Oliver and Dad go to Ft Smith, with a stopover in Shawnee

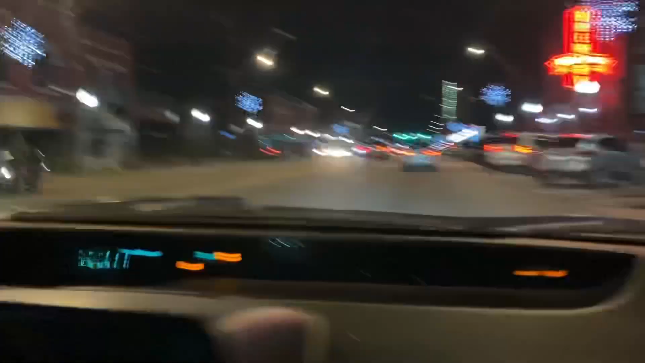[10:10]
It's kind of cool. It got hit with a really bad tornado like a couple of decades ago, I want to say. So a lot of, like, you'll see there's a lot of empty space. There used to be buildings there. Yeah, and a lot of graffiti, I see. I mean, but
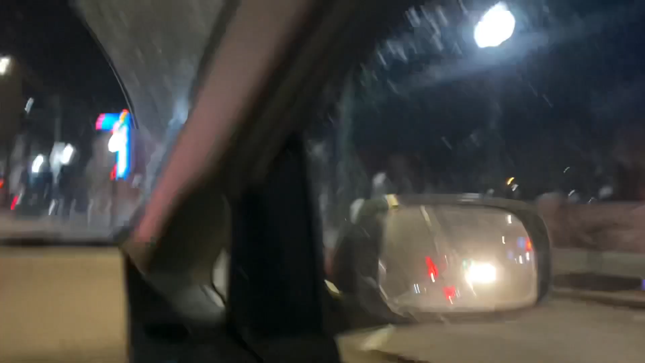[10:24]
that obviously is like graffiti that someone has commissioned,
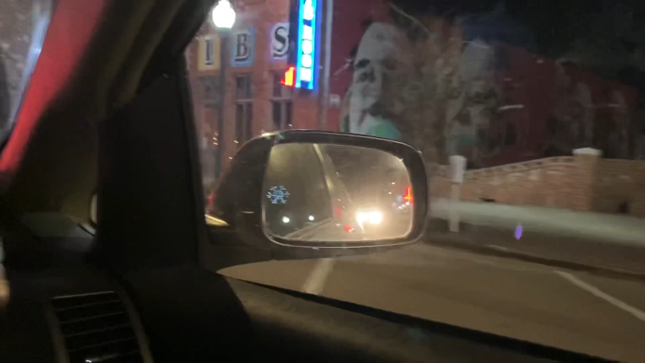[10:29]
and there are a lot of murals all over the city that,
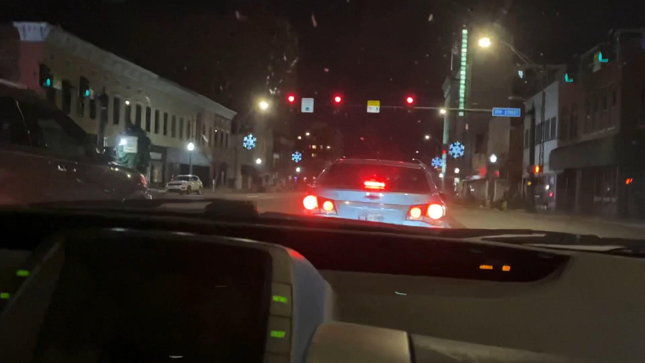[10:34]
you know, were people had put there on purpose. It's not just graffiti.
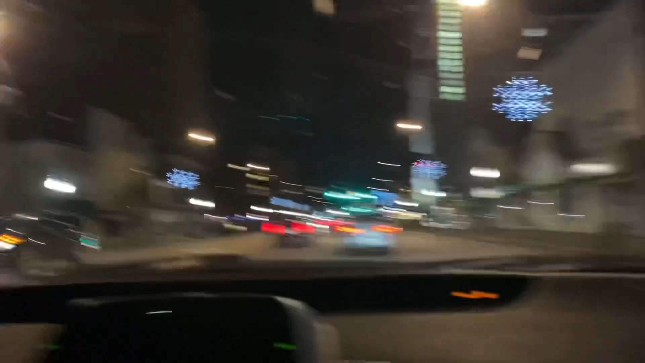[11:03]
I've been in this building, that tall red brick one.
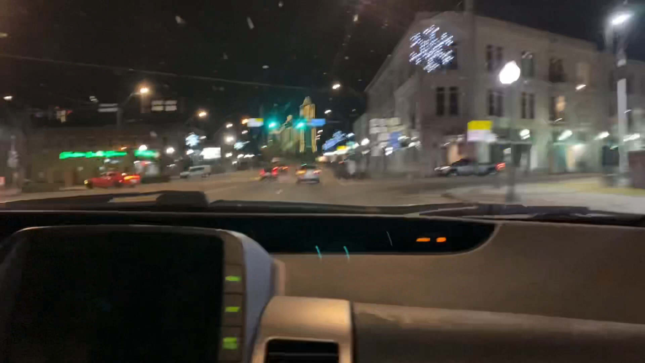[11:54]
Okay. What is that? That is a church. Is that... what church is that? Civil axe throwing?
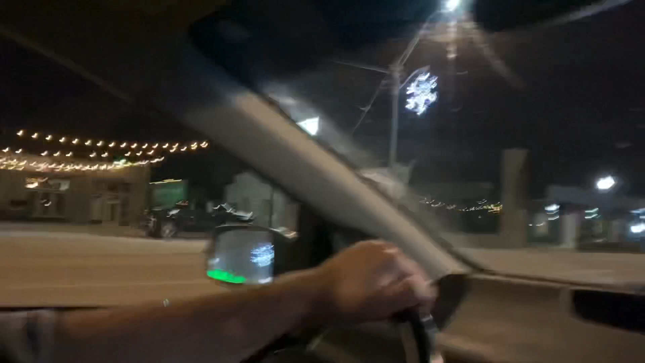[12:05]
Can't see the sign.
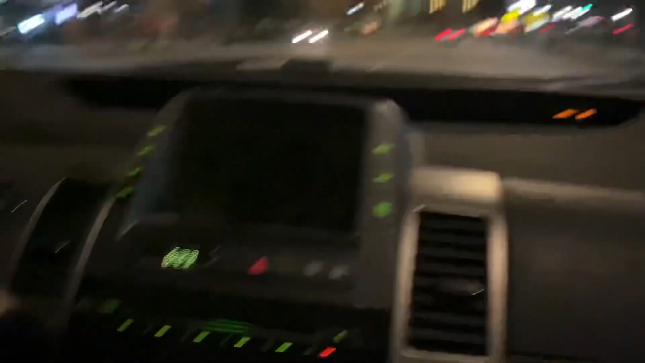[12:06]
That's cooler than this historic church, but...
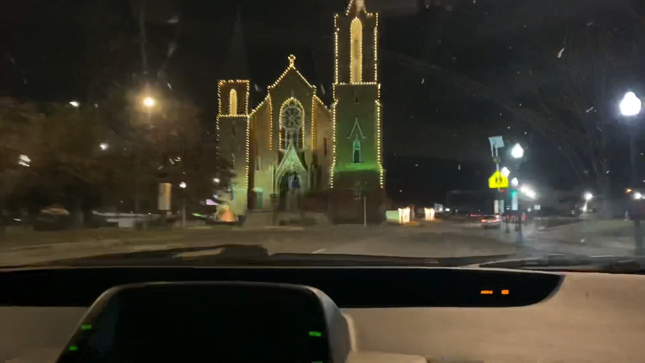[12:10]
Try and find a place to pull over so we can.
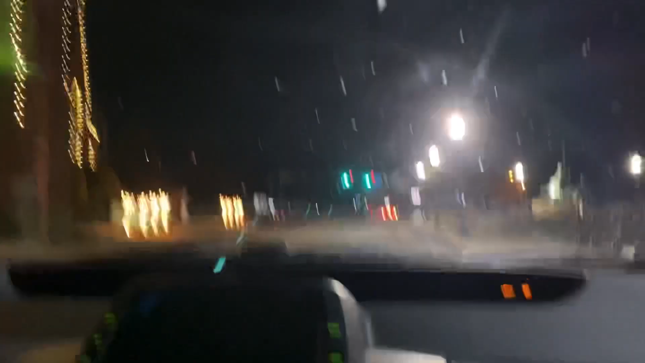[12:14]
Oh, that is icy. It's Immaculate Conception.
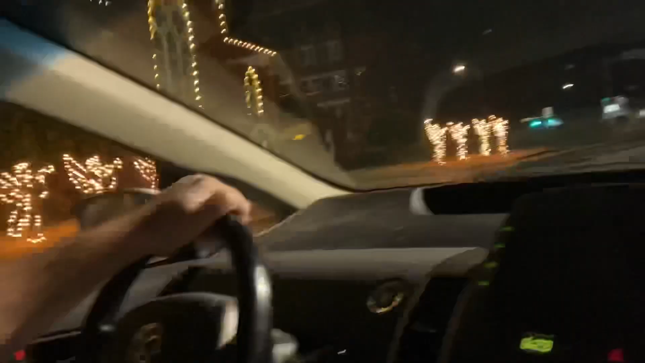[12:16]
Huh. Going through this yellow light, you'll be like, it's all good. It's
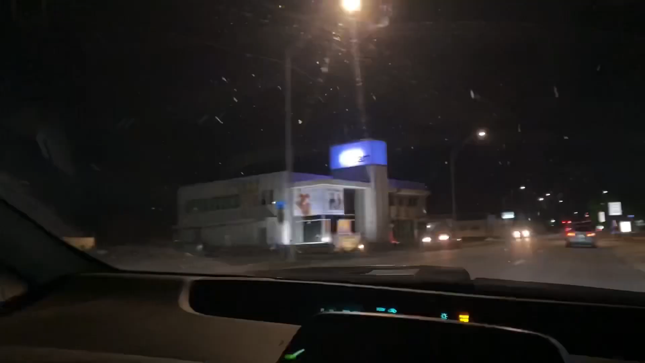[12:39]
Because that is a wonky street.
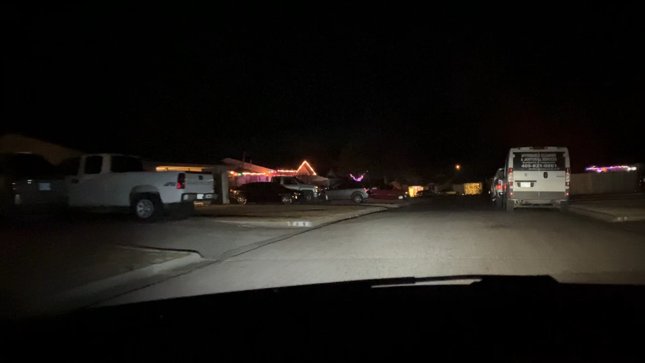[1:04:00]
There. Now you can see Christmas lights, sort of. And the dash. Hopefully we'll get a good shot of that one that was going crazy.
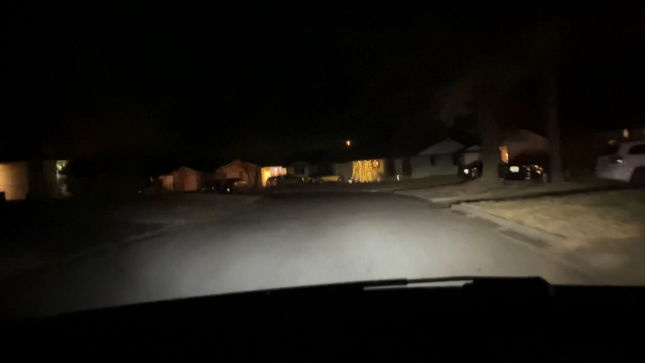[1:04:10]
This looks like a dash cam from, like, a horror movie. It was a dark and stormy night.
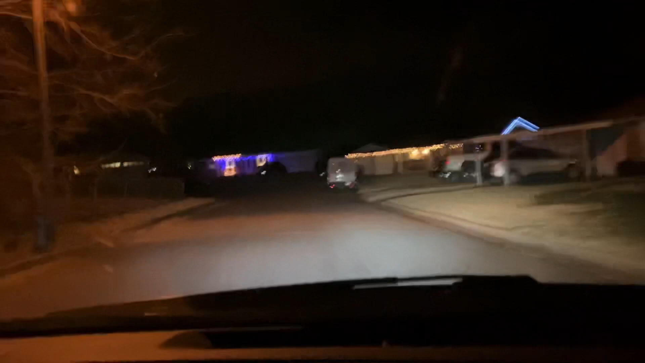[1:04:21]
But it's not stormy. Oh my god, that is Christmassy night. Look at that. Oh, that's cool. I wonder if I can see it better without my lights on. Okay, let's show the crazy house.
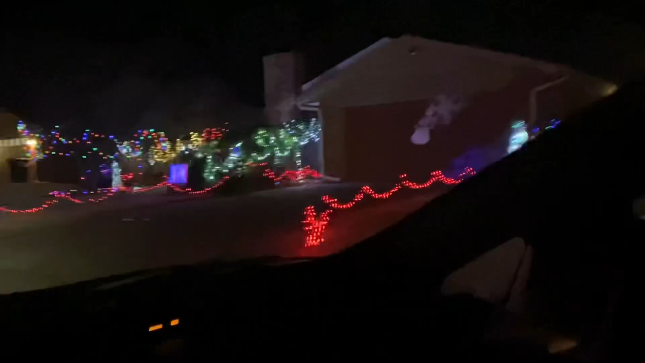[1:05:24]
There's nothing on the house though. It's all in the yard. It's all in, and that displeases you? Yes.
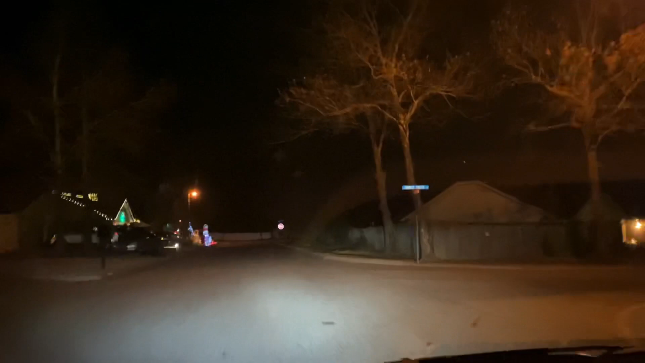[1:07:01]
Judging really the whole neighborhood. Just like, God, you guys. Amateurs. Okay, here's the crazy house.
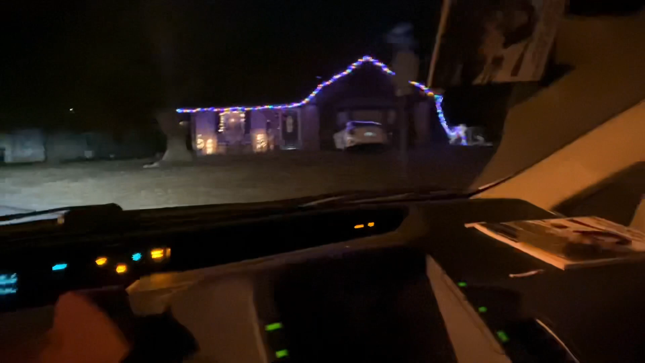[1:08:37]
Alright, let's get the hell out of here and go home. Here comes some more. Here's a cop car coming to arrest us, probably.
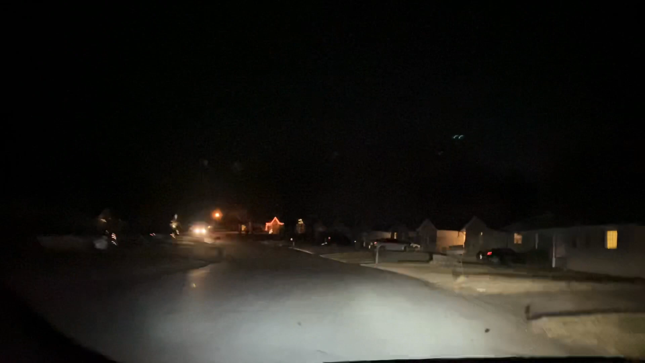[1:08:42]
Yeah, they've been searching for us since we went to the... Since we loitered at St. Greg's. Yeah.